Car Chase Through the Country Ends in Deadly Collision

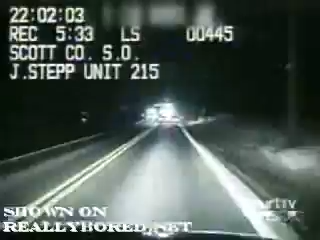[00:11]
These two police cars are following a speeder, but what started out as a simple car stop has turned into a chase that has all the earmarks of ending badly. The car is stolen. Worse, it was stolen at night point from the driver's own relative. This isn't exactly a thinking man's car theme. Blind to where he's going, the fugitive charges into the only town in the area.